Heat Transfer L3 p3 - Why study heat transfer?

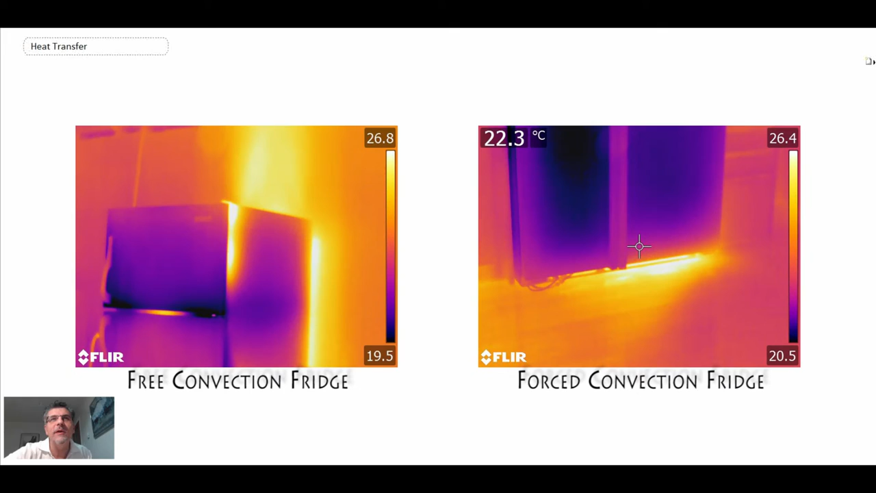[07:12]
On screen: spot 22.3°C
to look at two different types we'll look at what I call a free convection refrigerator and a forced convection refrigerator so let's begin with the free convection and so there you can see the compressor at the bottom and the heat rejection
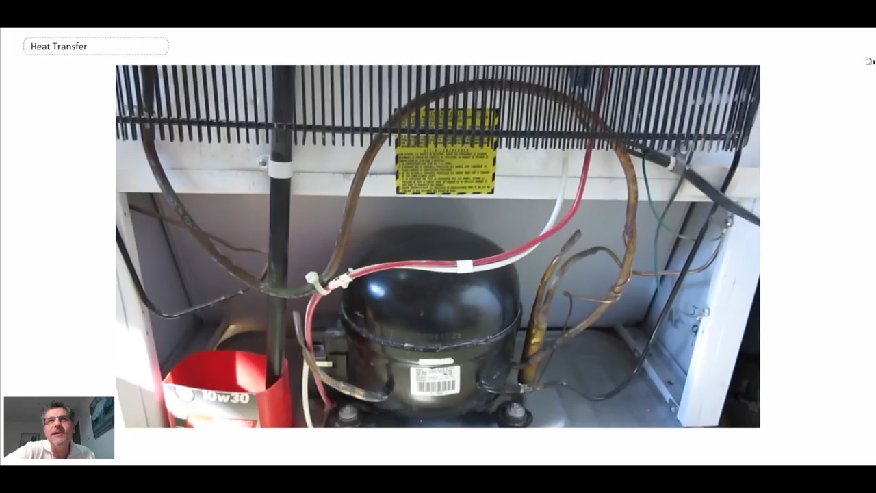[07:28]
in this cycle is through coils that are on the back of the refrigerator and
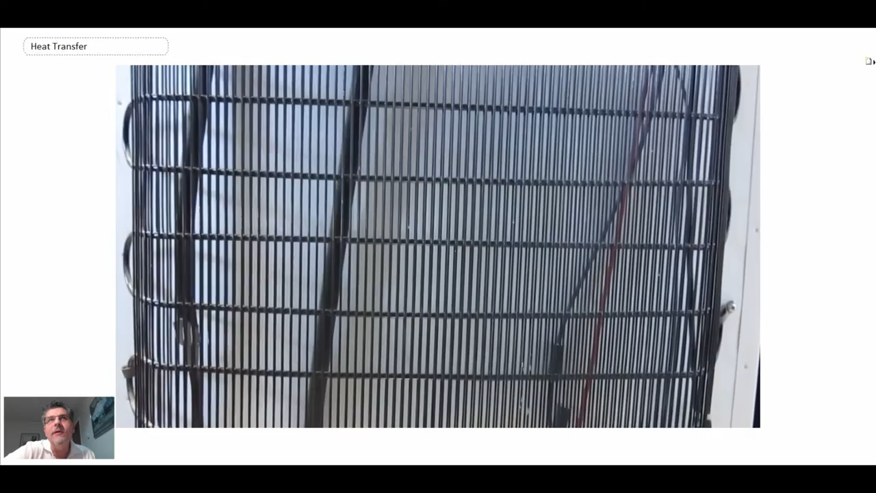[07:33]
those coils are connected to wires that are essentially acting as fins and then you have natural convective heat transfer so those coils are hot and there when you look on the IR camera
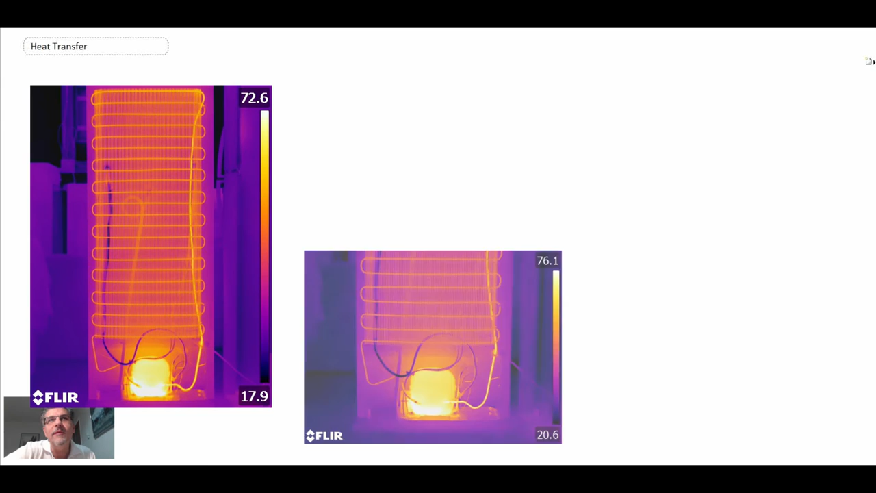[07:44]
you can see the compressor is very hot you have the hot refrigerant going up and then coming through the
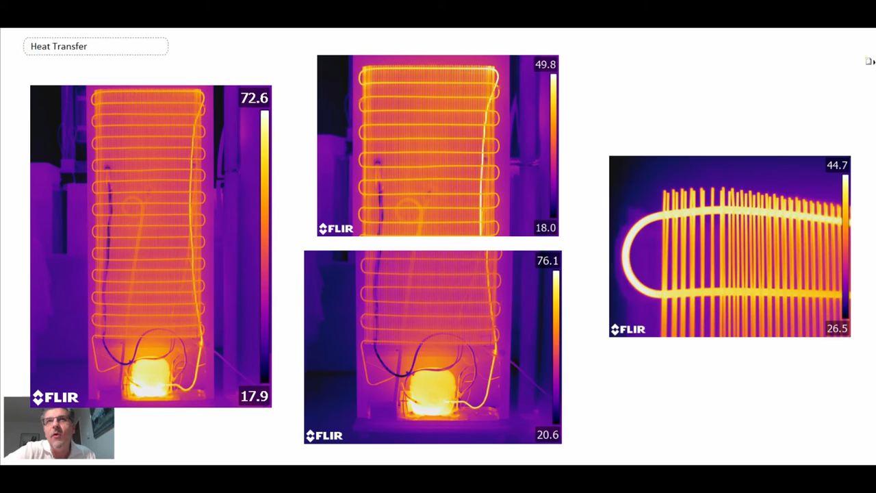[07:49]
coils and that's where it rejects heat to the room now more modern refrigerators they've compacted everything into the bottom and we use force convection so there is a fan in these systems so there
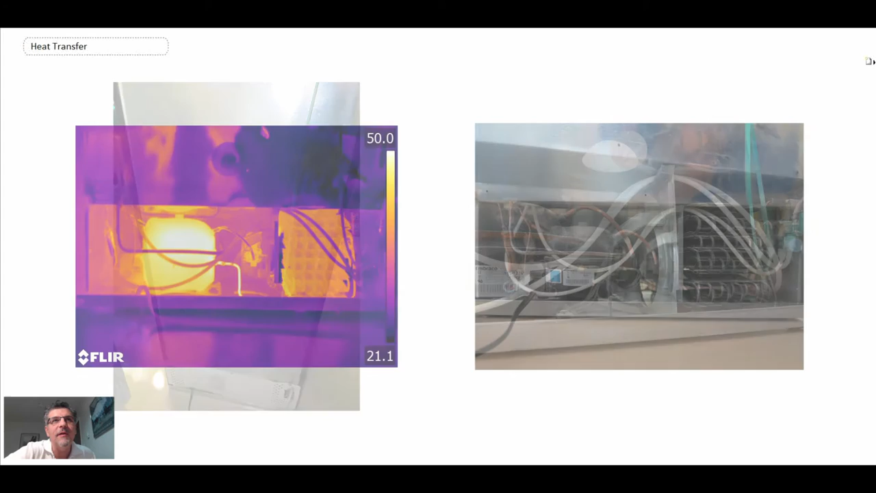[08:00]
you can see the IR on the left the compressor is hot and then the coils are on the right and there you can see the fan right in the middle
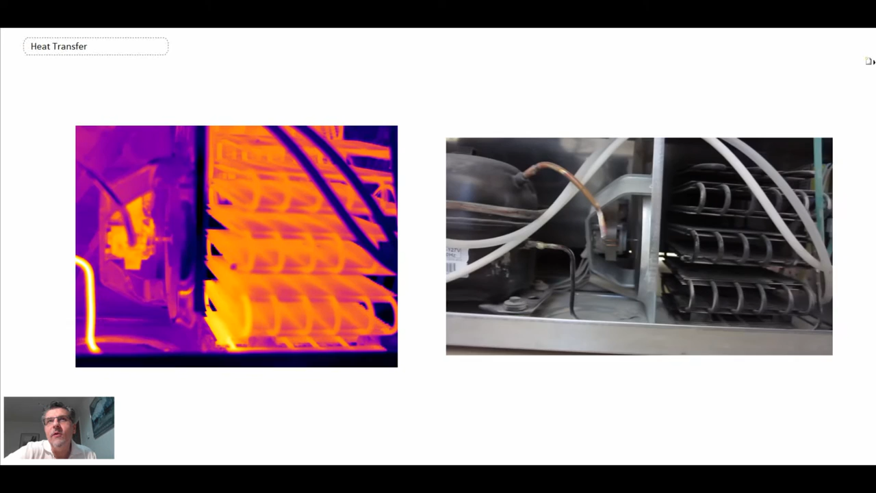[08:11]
and what it does is it forces air to go over the coils where we're rejecting the heat from the refrigerant which then becomes part of this cycle for refrigeration so lots of heat transfer in your refrigerator
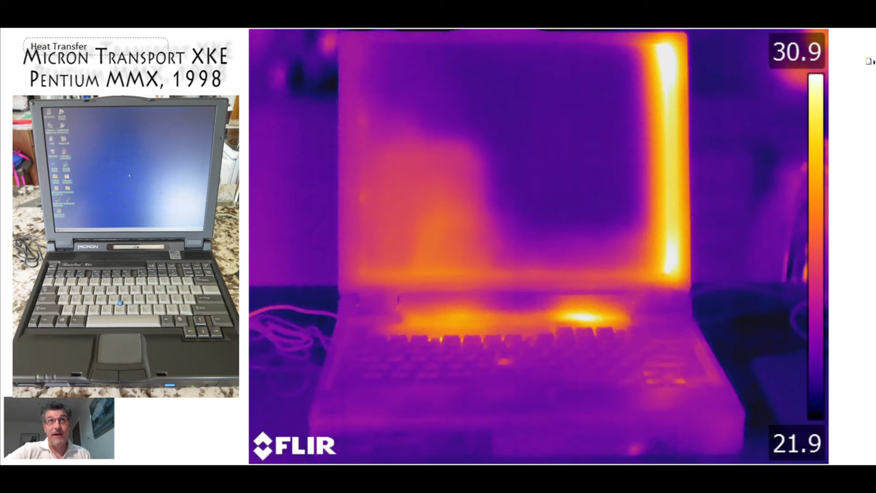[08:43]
Micron Transport XKE you can see the thermal signature Sony with a p3 processor
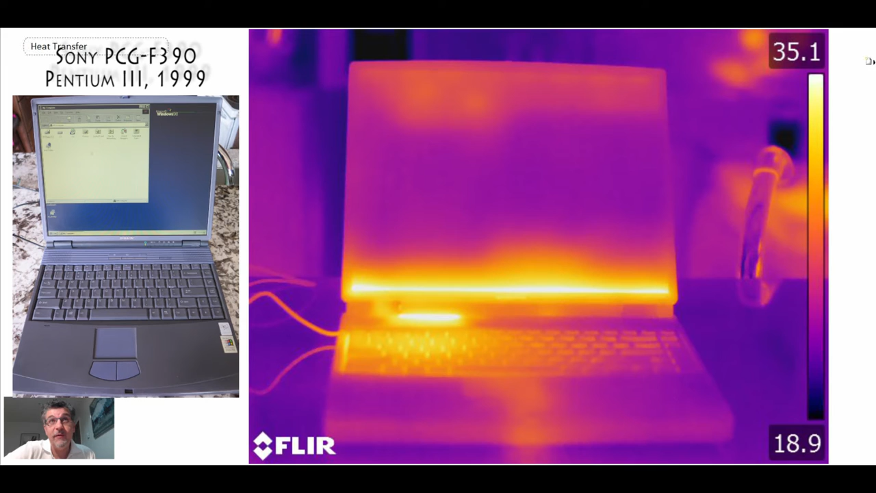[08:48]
from 99 another Sony another p3 from 2001
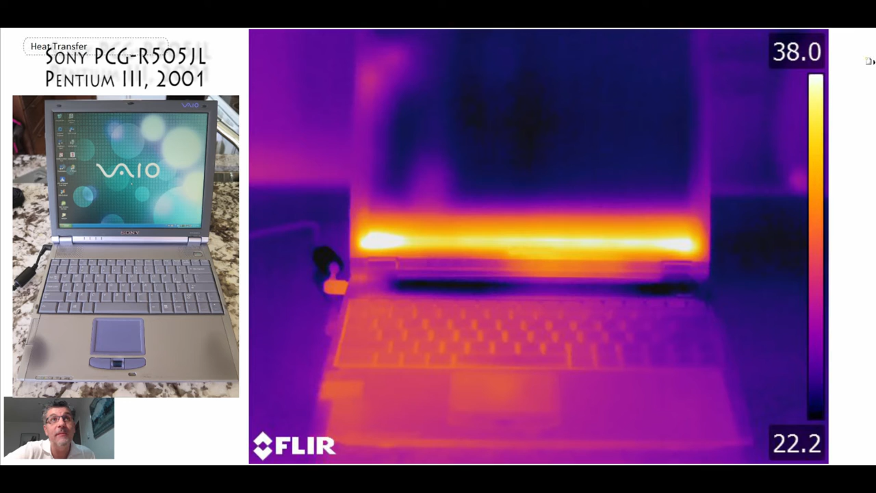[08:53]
another Sony this one with a Pentium M from 2005 here's another Sony this one always operates hot for some reason
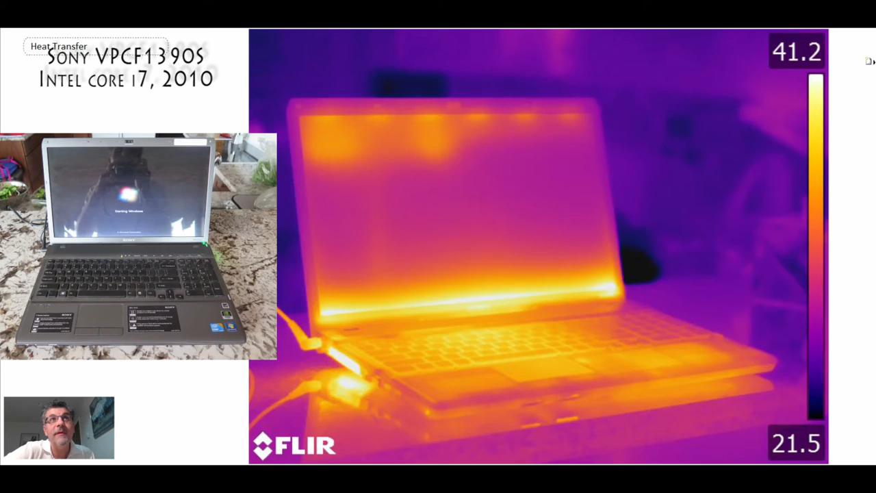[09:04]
with an i7 and then here's another Sony that does not operate as hot so
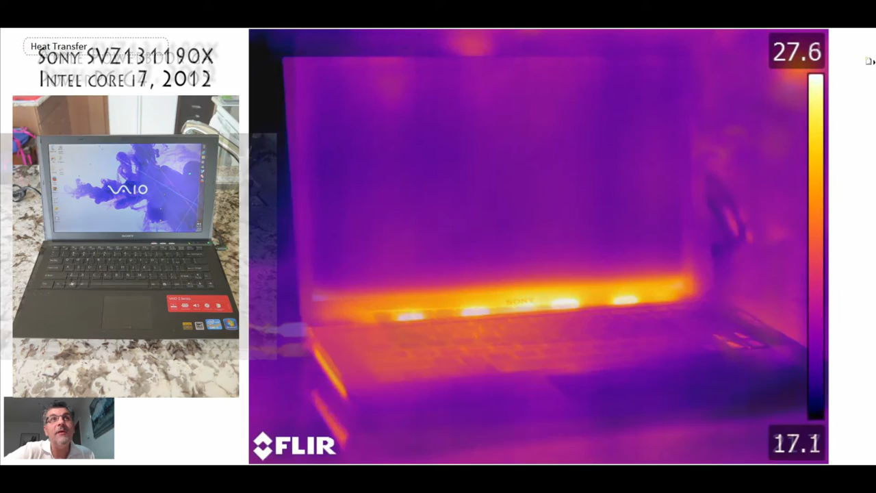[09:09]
those are Sony's here are some apples Apple manages the heat in a very different way it brings it out behind
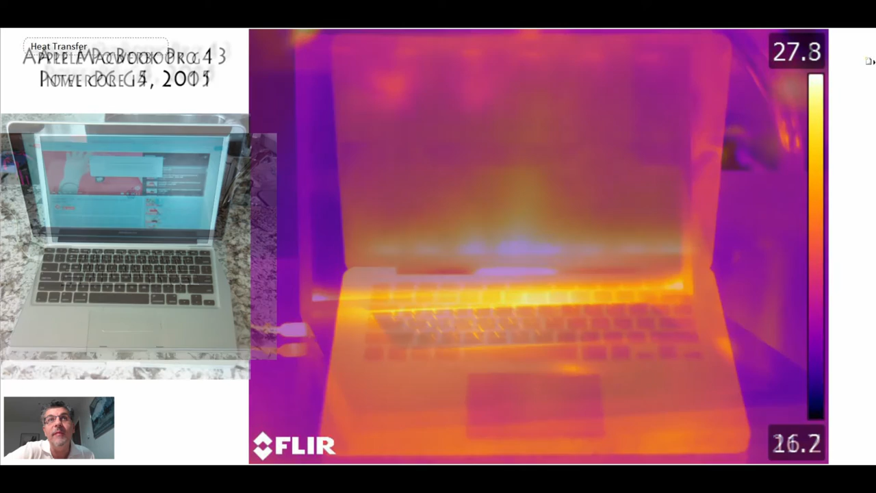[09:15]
the keyboard as you can see in these images so that's a macbook pro and
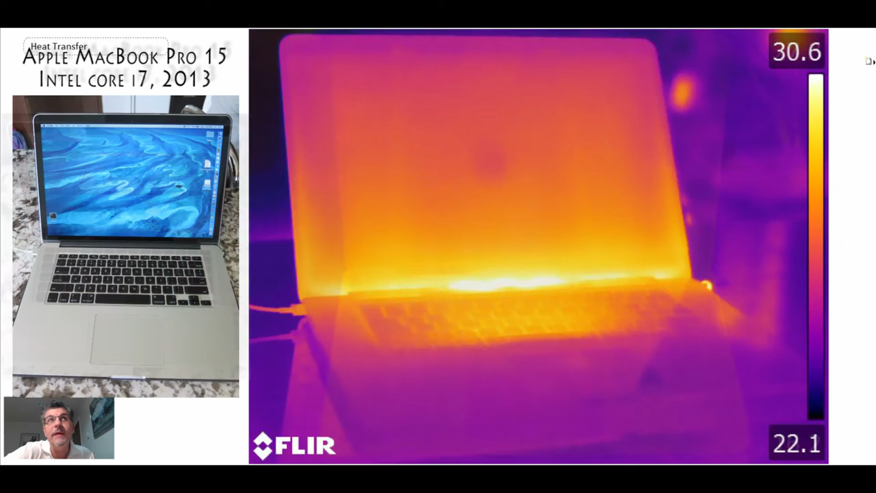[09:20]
then a macbook pro 15 with a retina display and and you can see where the heat is dissipated and
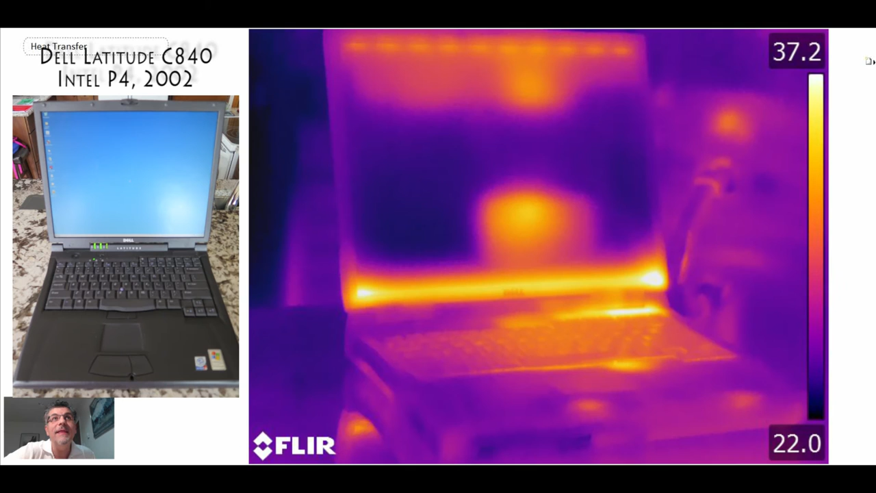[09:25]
this is an older dell but i like this one 2002 for the reason that i have a motherboard and so we can take a look at what's going on on the inside and there i zoom in on the processor and if you look
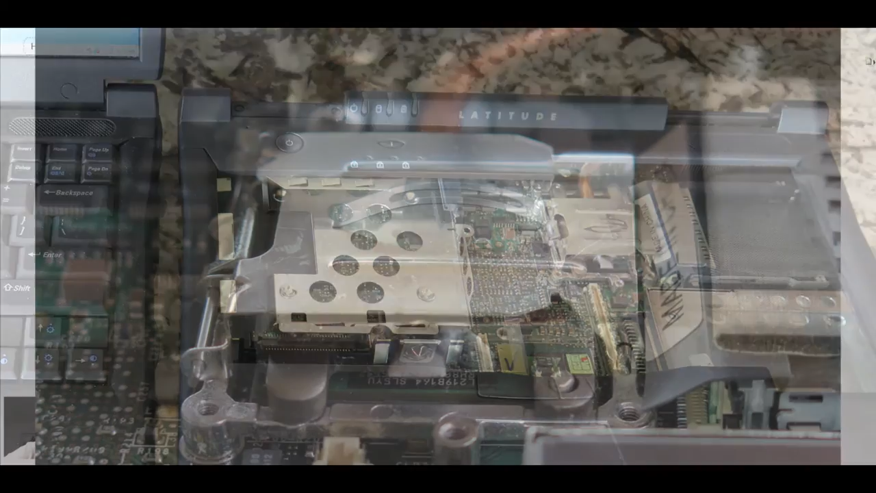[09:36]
at the processor it is attached to a heat dissipation system there's a heat pipe which
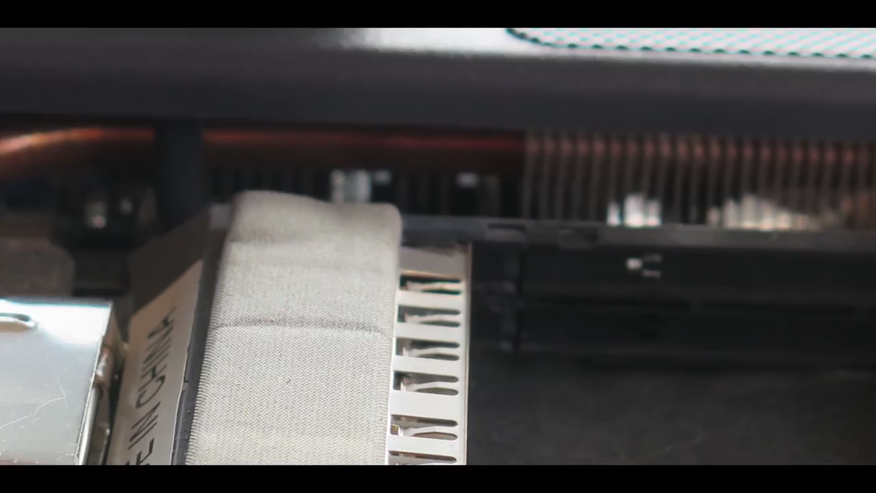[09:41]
then moves over to some fins and then there is fans fans on the other side of the fans that result in force convective heat transfer to remove the heat from
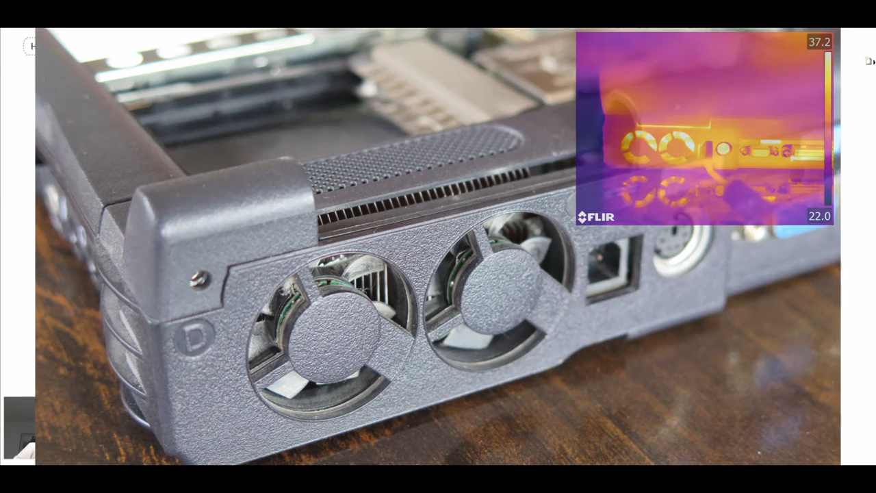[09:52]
the processor and so that was a heat pipe that you're looking at we will be looking at at the basis of heat pipes when we study boiling and